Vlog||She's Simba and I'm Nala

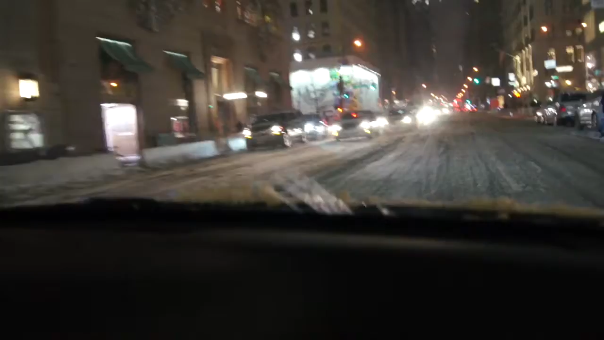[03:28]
It's fine. I love, this is my favorite corner right here. Oh, I love that. Look how much money is on this corner.